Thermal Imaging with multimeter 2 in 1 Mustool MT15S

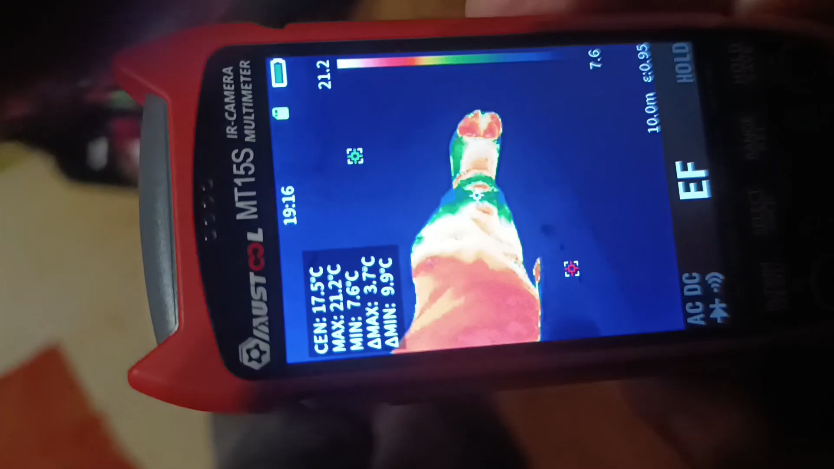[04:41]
On screen: max 21.2°C, min 7.6°C
best feature of this instrument is saved for the final part of this video
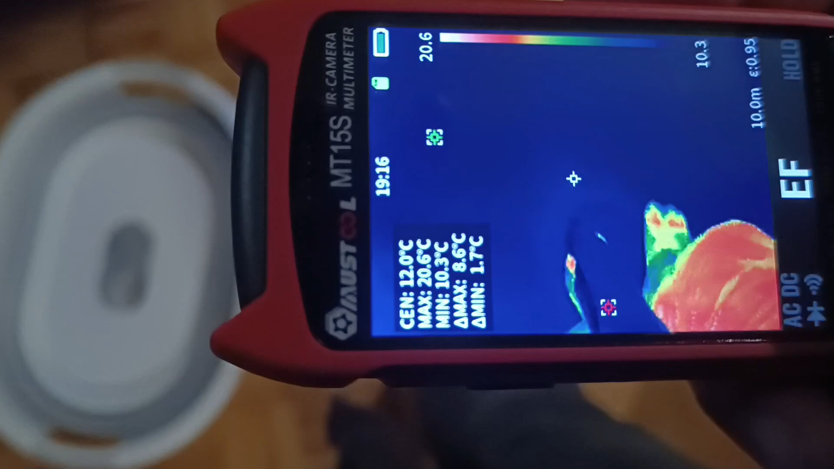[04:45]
On screen: max 20.6°C, min 10.3°C
the thermal imaging mode the thermal camera on this device has a
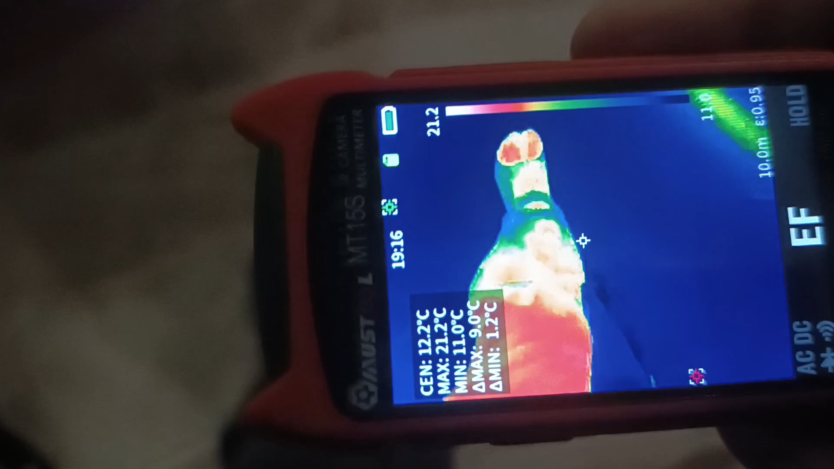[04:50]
On screen: spot 12.2°C, max 21.2°C, min 11.0°C
resolution of 256 by 192 pixels and an impressive
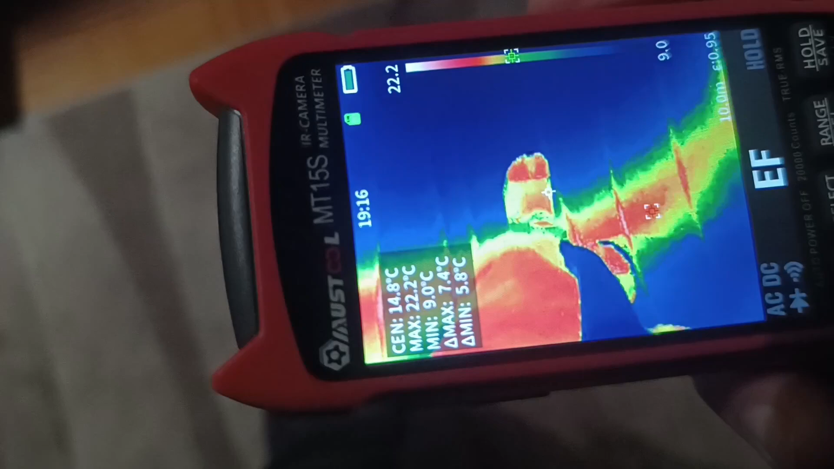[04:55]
On screen: spot 14.8°C, max 22.2°C, min 9.0°C
frame rate of 25 frames per second this ensures that everything whether moving
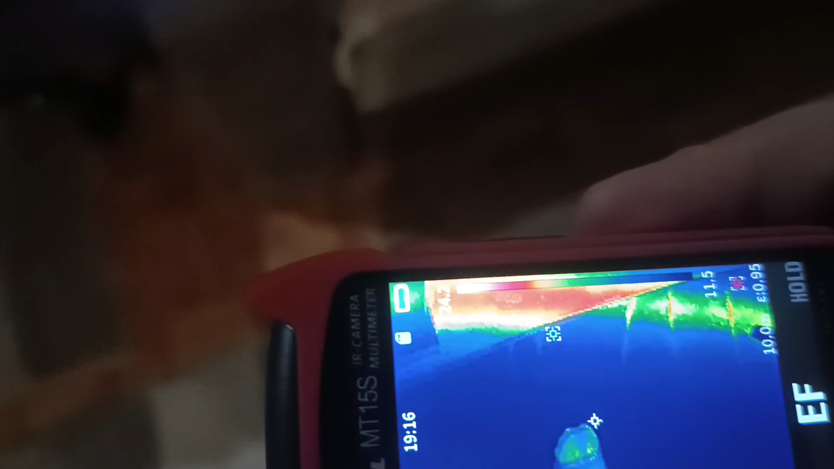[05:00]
or stationary appears incredibly smooth as demonstrated in the video the
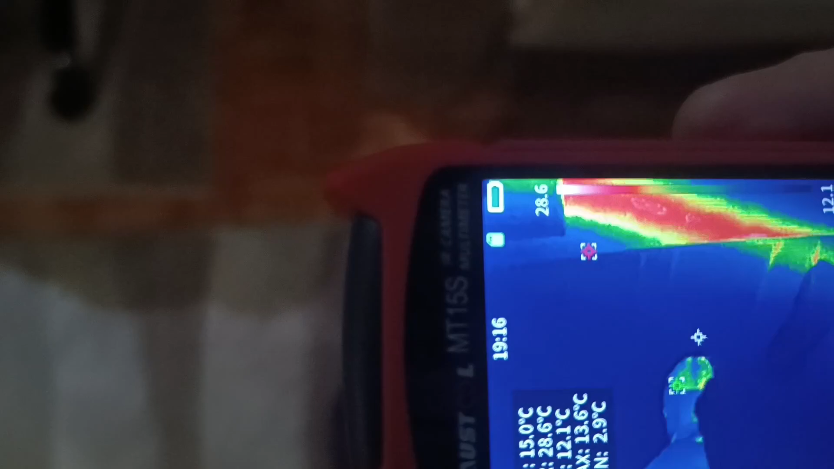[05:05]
images are displayed on an LCD screen with a resolution of 427
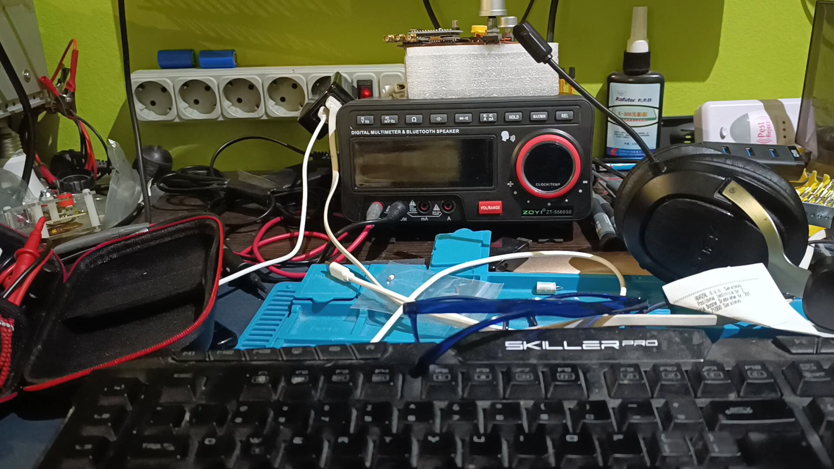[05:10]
by 320 although it's not a true video camera and cannot record
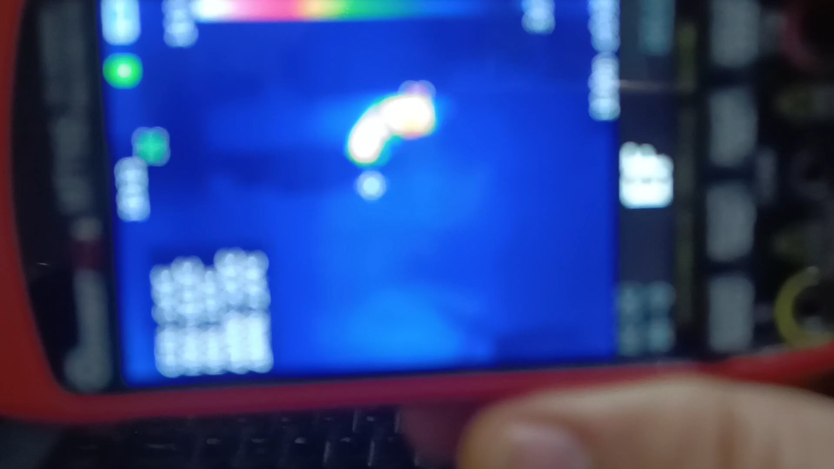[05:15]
videos you can capture screenshots of your measurements by pressing and holding the hold
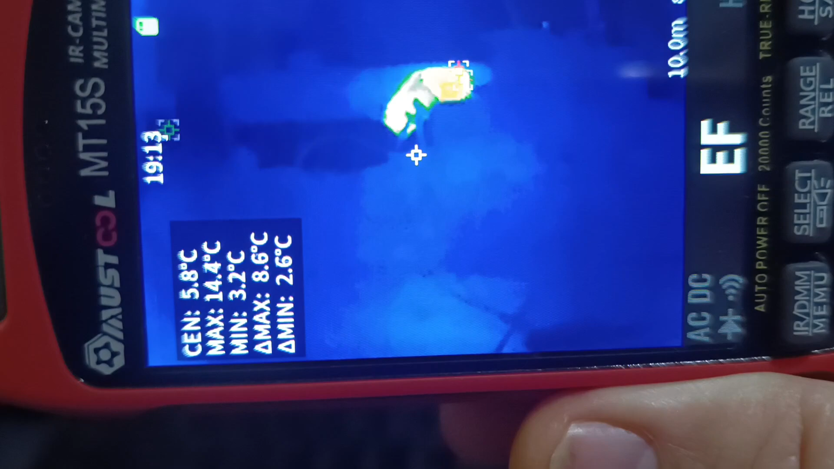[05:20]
On screen: spot 5.8°C, max 14.4°C, min 3.2°C
button the instrument comes with a 32 gigabyte micro SD card
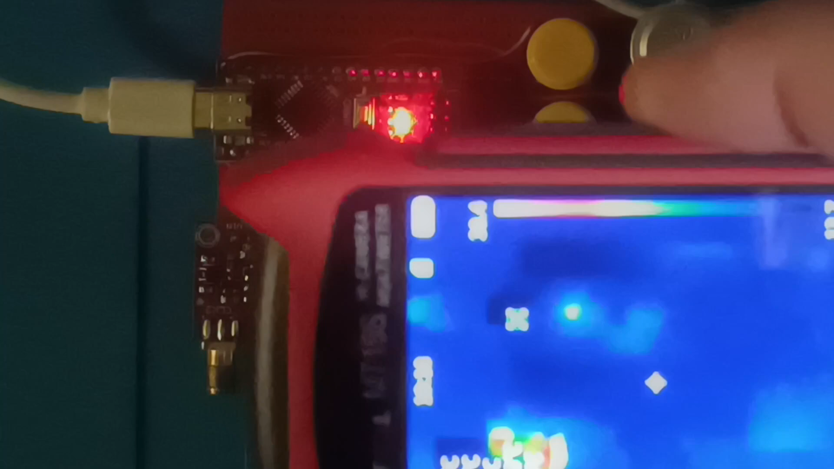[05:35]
camera resolution available for this instrument it also includes a macro lens for
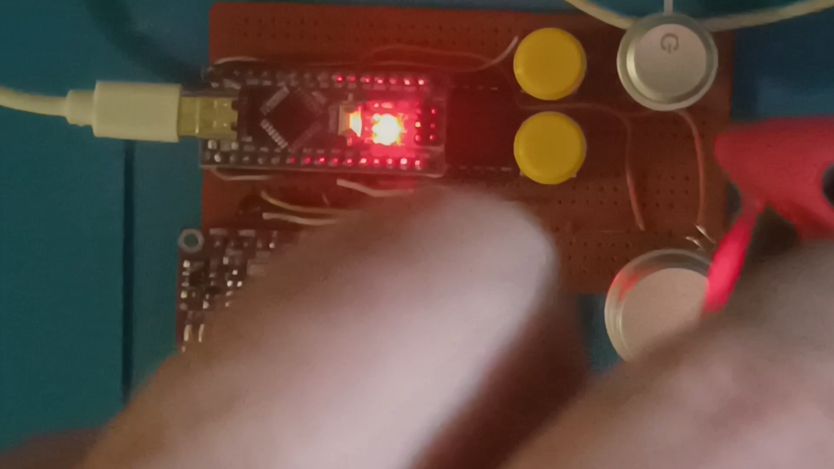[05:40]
inspecting PCB boards delivering impressive image
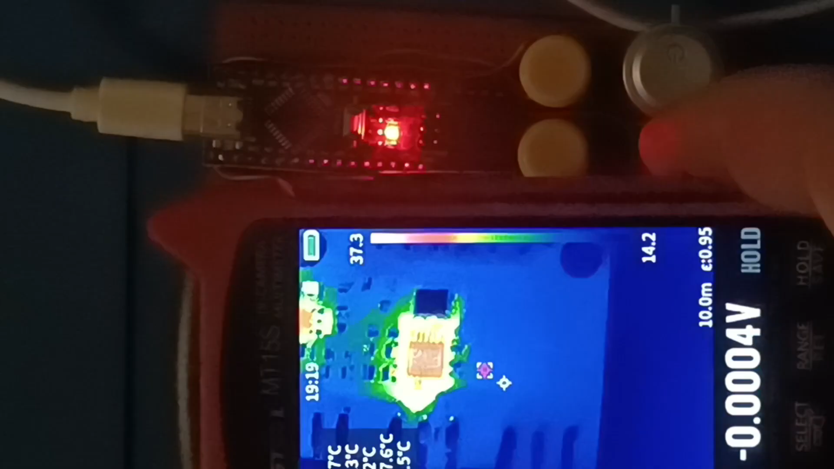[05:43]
quality and detail this
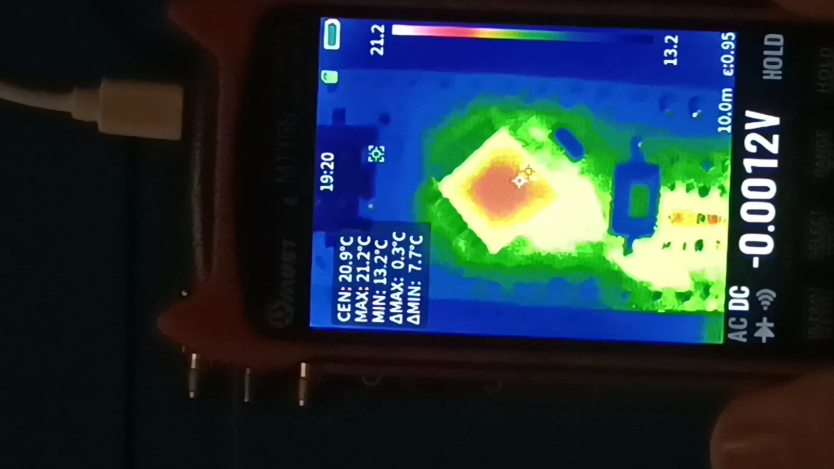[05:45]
On screen: max 21.2°C, min 13.2°C
macro capability is the main reason I purchased this device everything else it offers
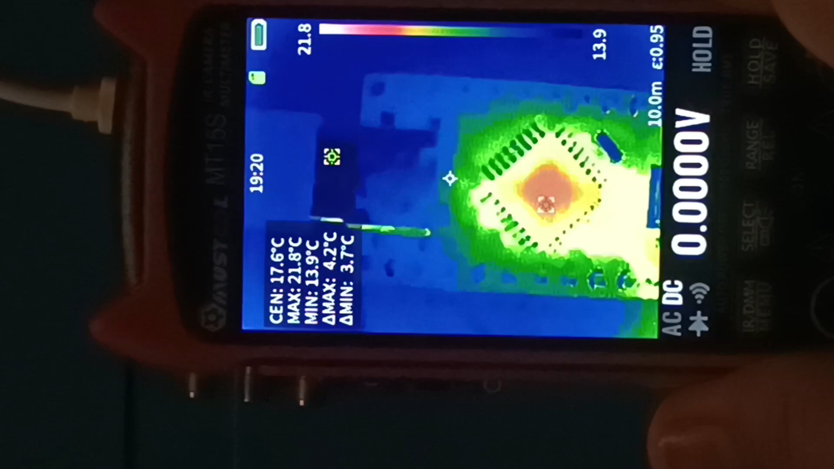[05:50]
On screen: max 21.8°C, min 13.9°C
is just a bonus for me the thermal camera works flawlessly
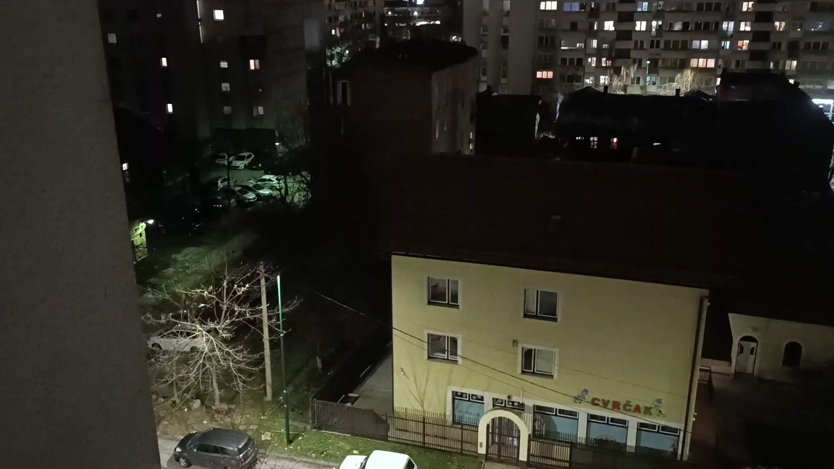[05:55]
even outdoors at distances of 50 to 200 meters among
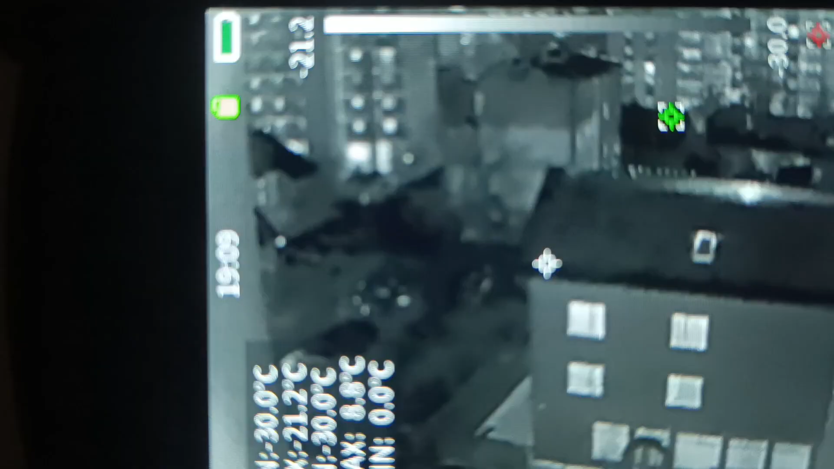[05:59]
its 15 modes I prefer the white heat mode because
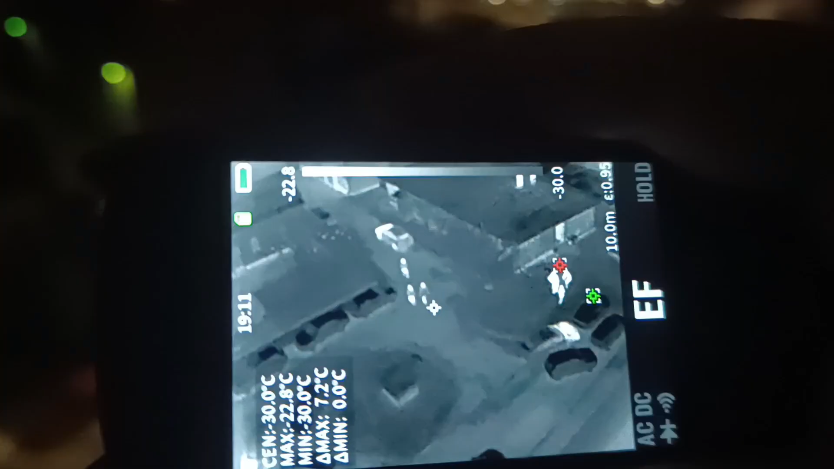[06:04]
On screen: max -22.8°C, min -30.0°C
it provides the most detail
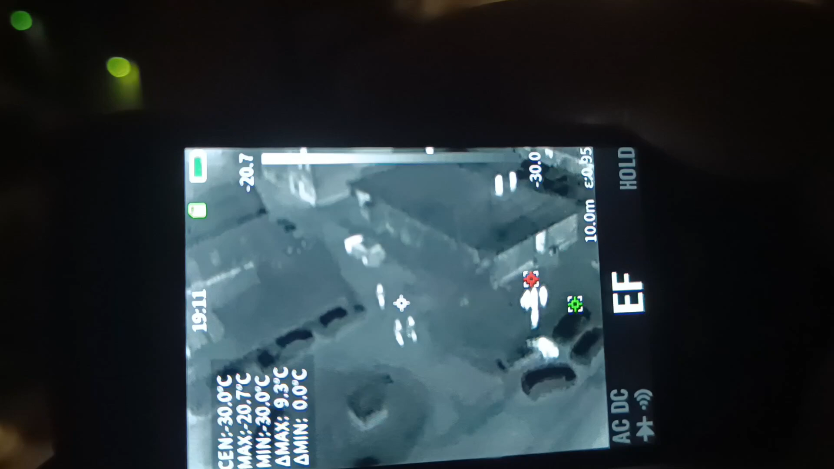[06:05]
On screen: spot -30.0°C, max -20.7°C, min -30.0°C
for identifying heat sources including humans as shown in the video